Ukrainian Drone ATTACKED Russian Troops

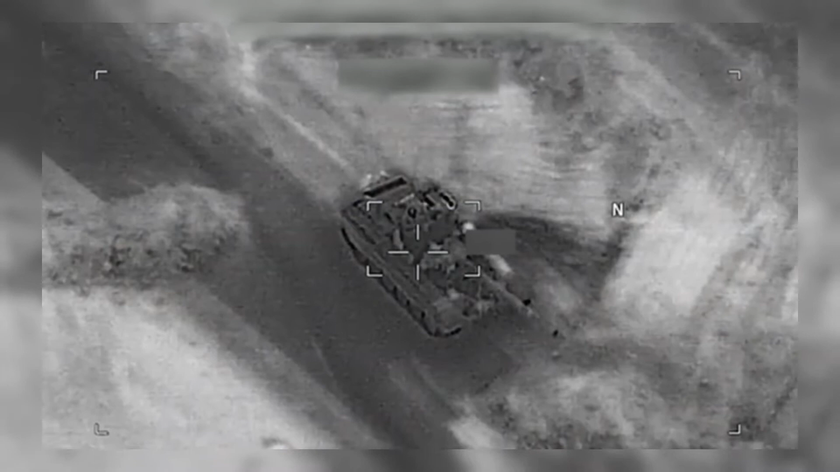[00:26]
In the images shared, the Ukrainian UAV, which determined the area where the Russian soldiers were deployed, attacked the area.
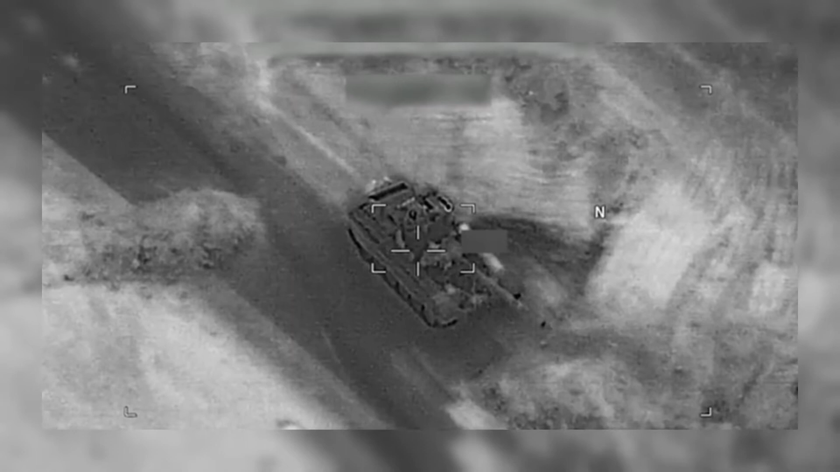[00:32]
There was no explanation about the soldiers who lost their lives in the region, but it is estimated from the images that many people lost their lives.